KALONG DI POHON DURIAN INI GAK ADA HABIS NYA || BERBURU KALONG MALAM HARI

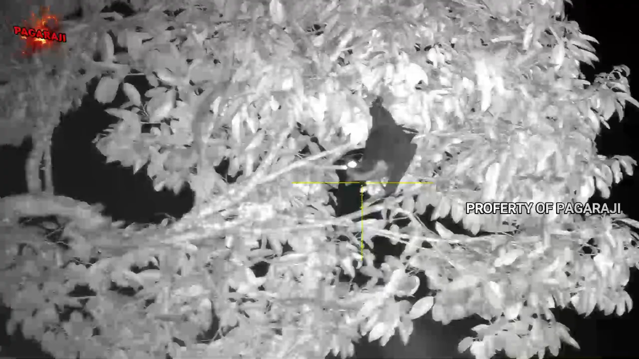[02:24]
Semoga kena. Walah, asem. Gak kena, doi. Mungkin saya goyang nih. Gak apa-apa lah. Oke. Ini satu lagi ya, cuy ya. Oke. Santai, bro. Wah, mau kemana lari? Mau kemana? Santai. Ya, ngerayap.
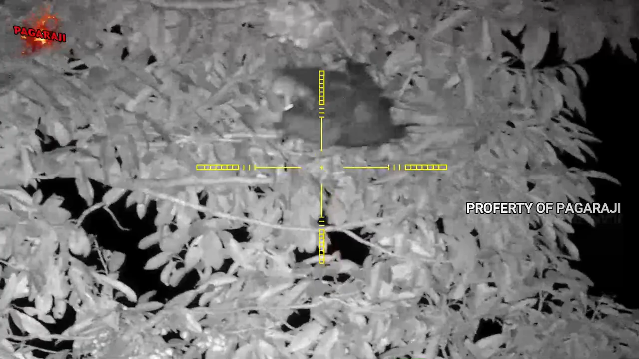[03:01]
Nggak tahu dia bentar lagi dibedil. Jadi ya, oke, coba kita shot ya, coy ya. Oke. Jatuhnya merayap tadi, guys ya. Jatuh merayap. Nah, ini datang lagi di tempat yang sama lagi, coy. Oke, semoga telak ya.
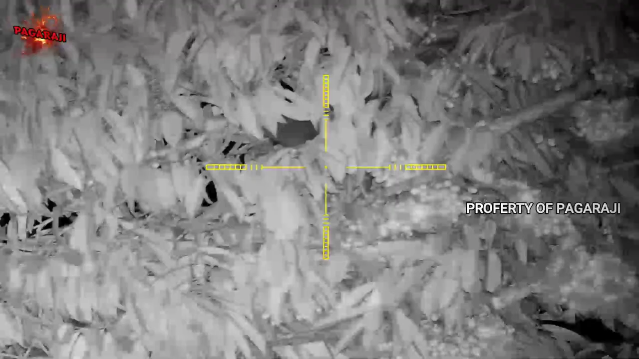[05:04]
Oke, semoga poin. Rayap terus kalau ngerayap. Oke, ntar lagi kena bedil kok. Kita coba shot ya.
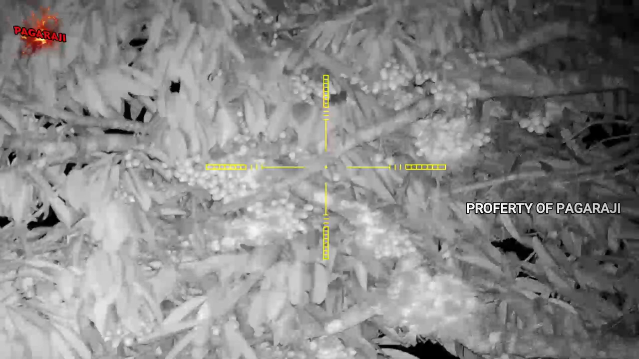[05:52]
Oke, ini datang lagi main ayunan dia guys. Iya, main ayunan. Oke, main ayunan. Semoga poin, semoga poin, semoga poin. Iya, lama banget. Santai, santai. Ini karena mungkin berat ya dahannya agak C, jadi dia ngayun-ngayun gitu guys ya.
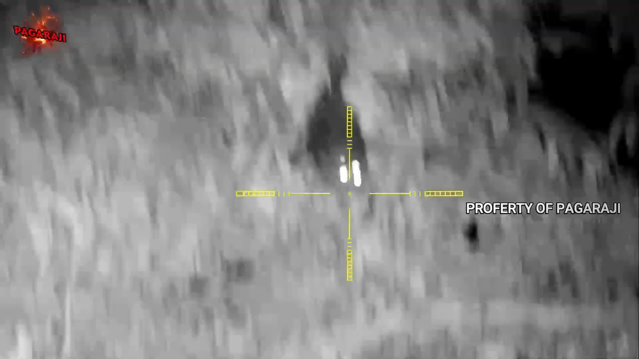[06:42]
Nah lihat. Oke, kita coba sekali lagi. Oke mantap, jatuh merayap tuh guys.